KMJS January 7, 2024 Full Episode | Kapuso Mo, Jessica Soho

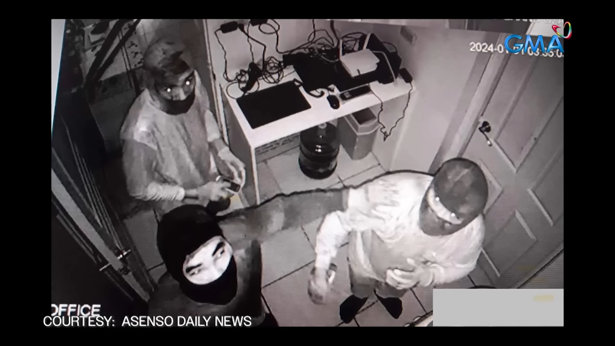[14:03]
Kung saan din nakita nila ang 5 suspect sa pagnanakaw. Kabilang sa mga suspect na nahuli ng mga otoridad,